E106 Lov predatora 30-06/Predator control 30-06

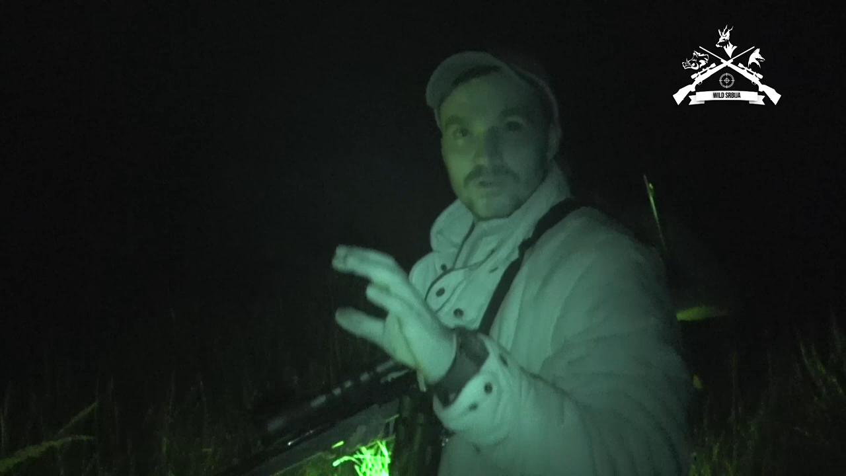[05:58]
Kao lis. Ja gledam uši ovdje, tu.
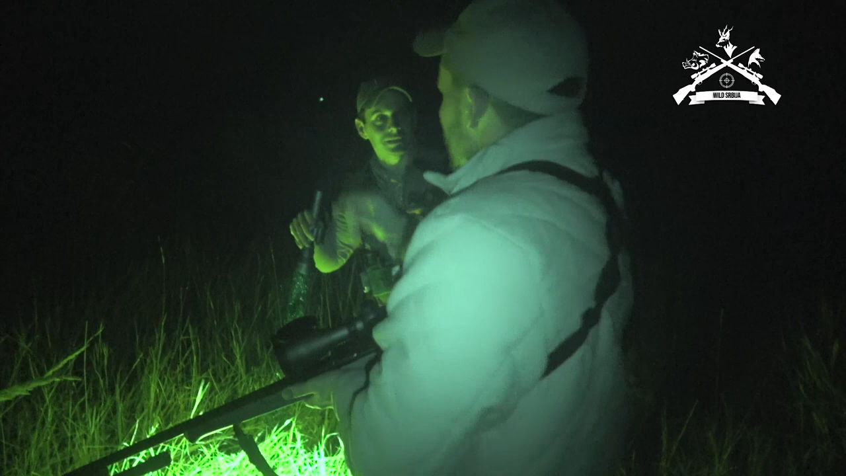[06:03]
I uši onako i otrese se, a u rekao. I, kao da je lego. Ja čekaj, čekaj, ti pitaš ima li šta, ja čutim. Ja vidim, odgovara, neko nešto čeka. Sad će izaći negde, ja čujem tuk tuk, druži, ja diho, ovaj... Ono puno. Ala, reko, sunce ti jebe. A, znači malo, ej. Ej, šta je problem? Zadnji što je puca, platio stara i... Najem.
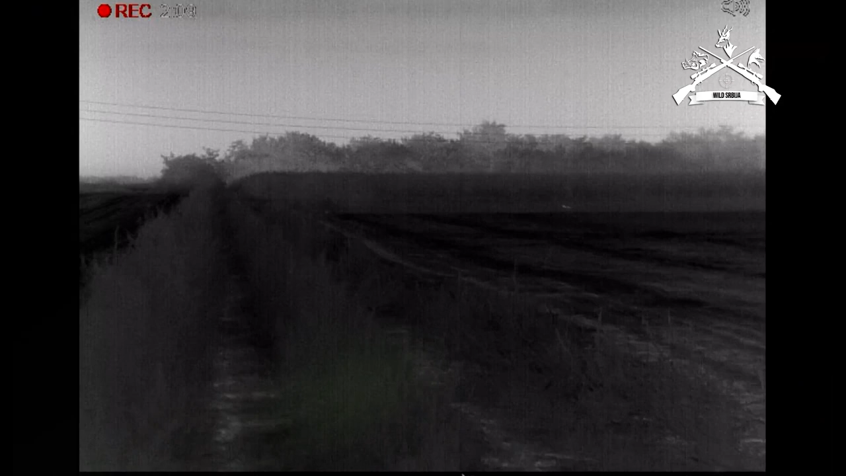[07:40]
Desno. Tu je, eto, vidiš. Desno, desno. Eto je.
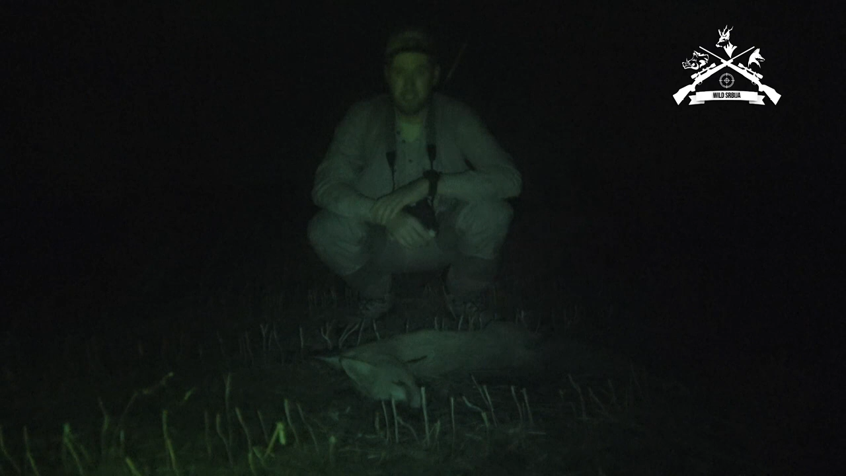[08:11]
Prvi list za večeras, opet zadužena labelica Fox Pro, pitanje je mužijak ovogodišnji, daljina nekih 200 metara, onu bližu sam promašio, nažalost, ali tako je. Pa, idemo dalje, ovo je prilike godišnjak, sve u svemu, odlično su reagovali na labelicu.
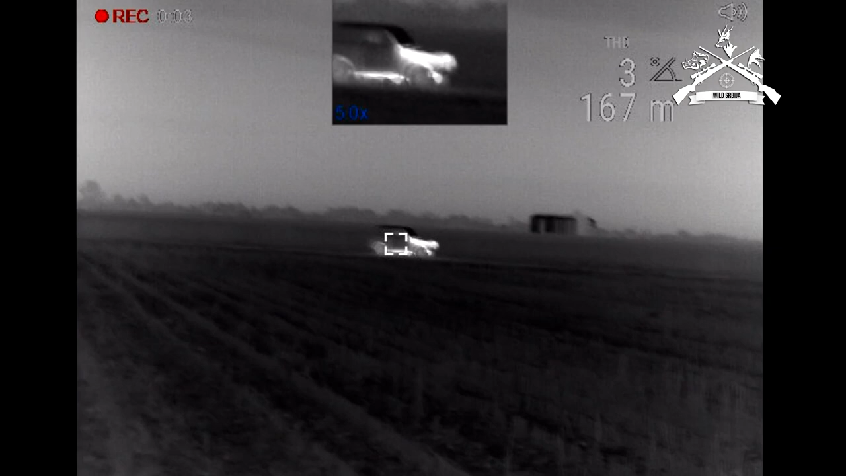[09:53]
Šta kažeš, za daljinu do kola? 167 metara.
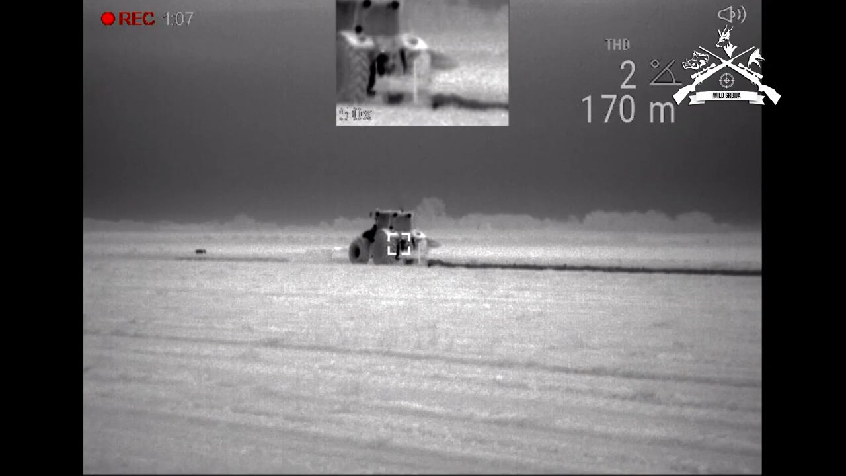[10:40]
Da. A oni su odmah tu tik iznijeli.
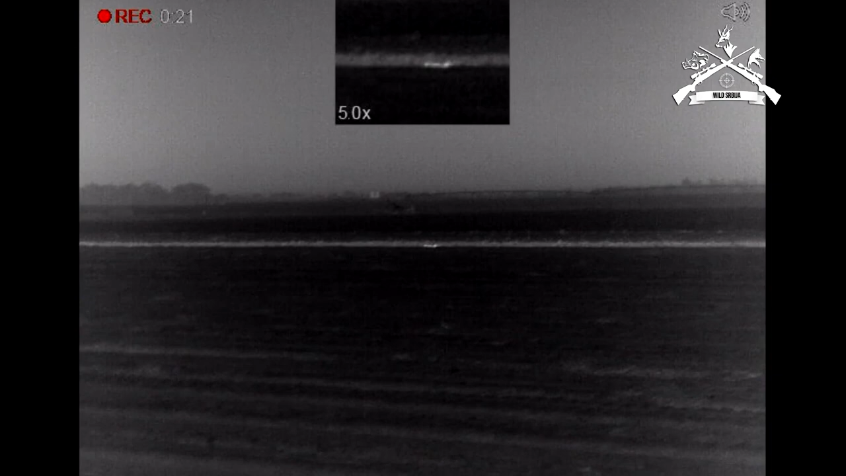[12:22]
Koliko da je to čekaj? Brate, blizu je 50 metara.
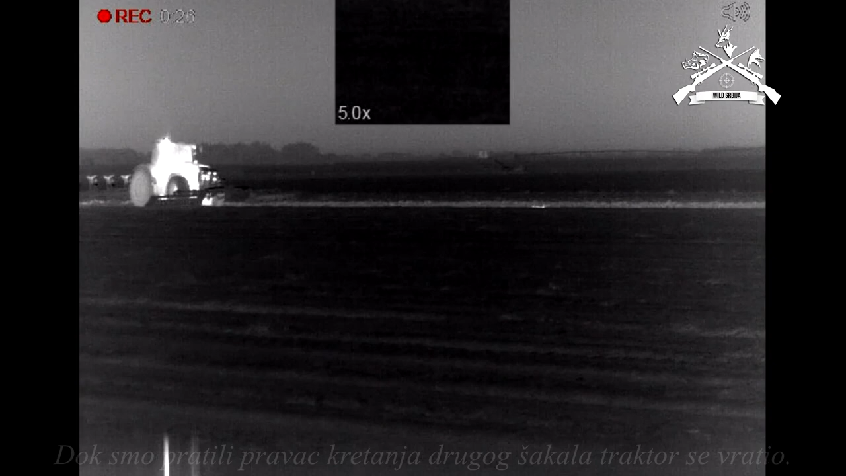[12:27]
Stati, kurac. Ovo je ono. Ovo je ovo ne zaustavlja.
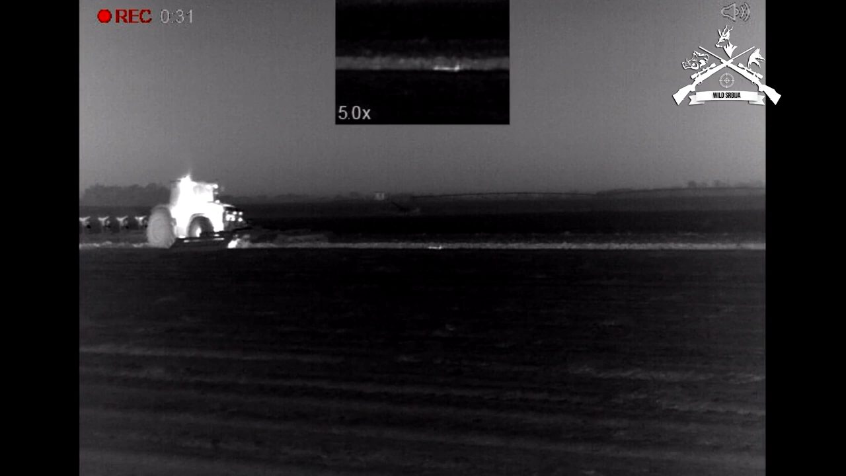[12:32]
Mo, gazi ga, brate.
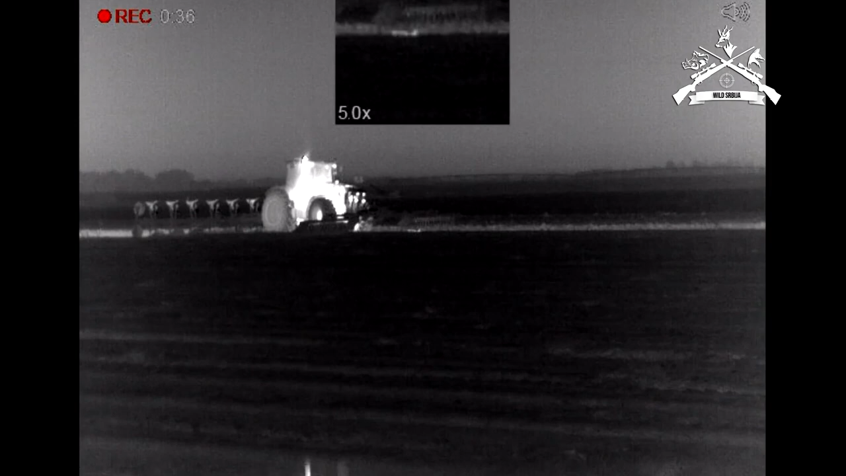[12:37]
Jedin ako mu ne prođe između točkova. Čekaj, stani, ništa se desilo kada je prošao.
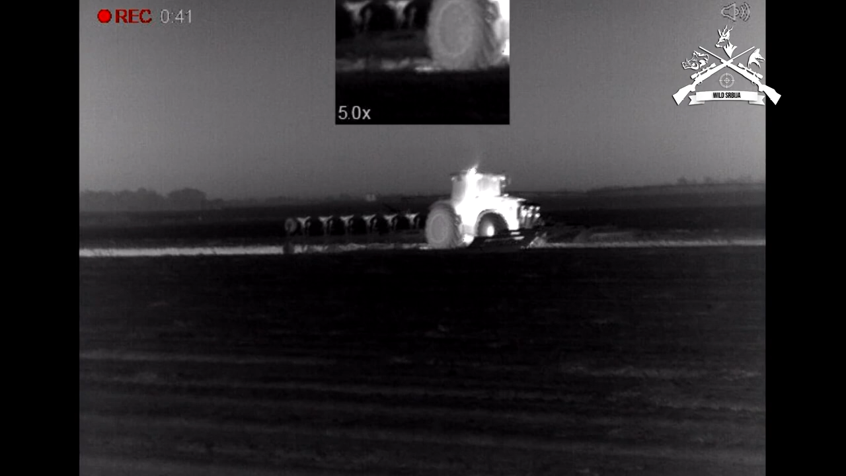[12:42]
Ne vidim ga sad od mašine, stani. Najgore je kad pogodite, a šakala vam zaor.
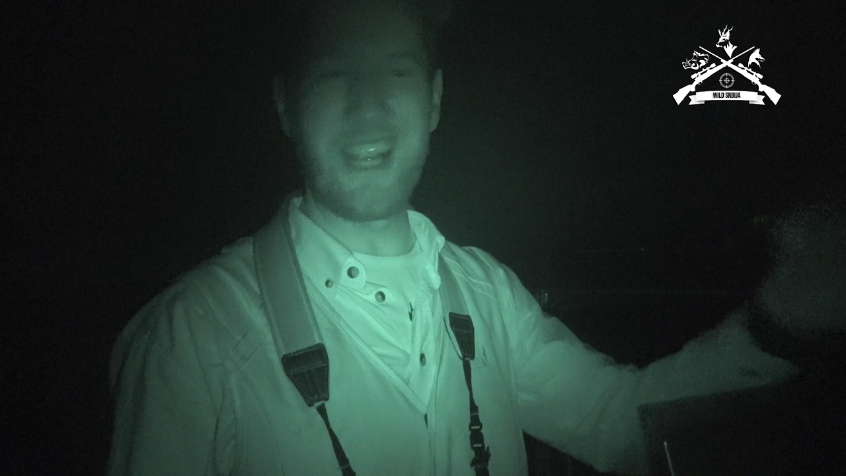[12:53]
A još uvijek tražim šakala sa dobrom lobanjom da otkuvam, ali ne da se. Onda ne visim i da je na polugu.
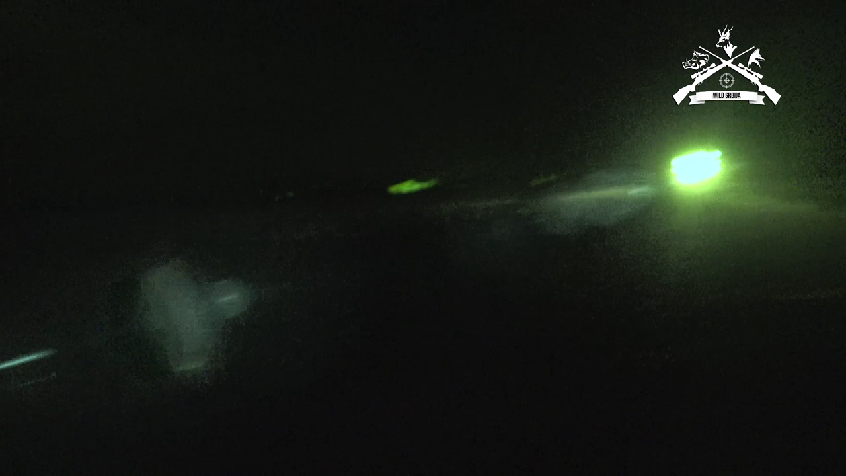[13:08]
Ova mašinerija inače. Evo, osam brazdi, brale. Osam brazdi.
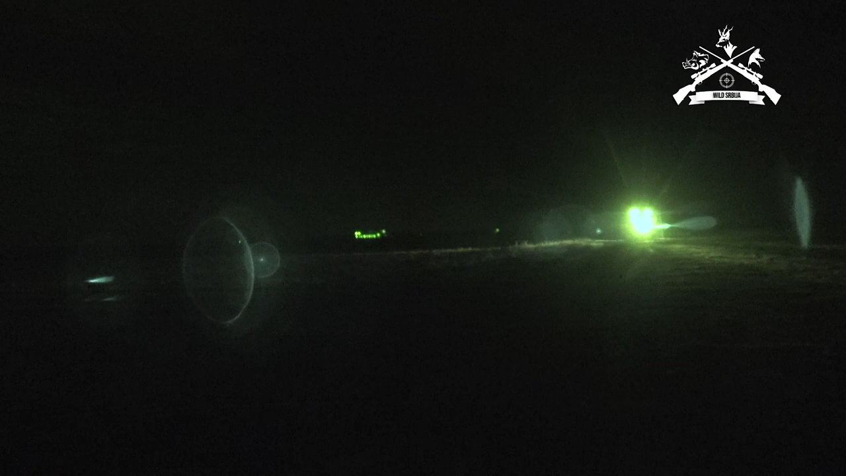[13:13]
Zatrpo ga je. Svinče bi zatrpo. Štete. Dva komada, par. A iz drugog smisčenja sam bio blizu. Da. Bili, a bilo je tik iznad njega. A bilo već 300 metara bilo daleko.
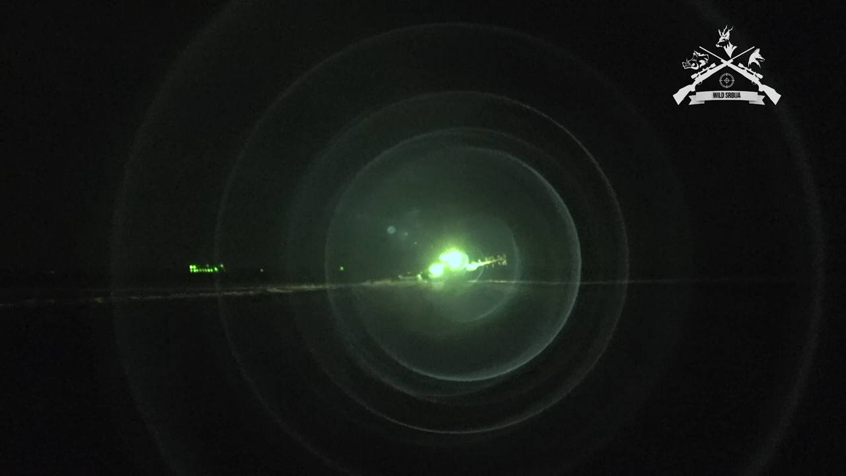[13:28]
Evo, koja zver nam je odnjela. Šakala u zaborav. Ma da još ovaj prevrtač. Ne visi. Ma da, prevrtač. Jajki drugo, gledaj.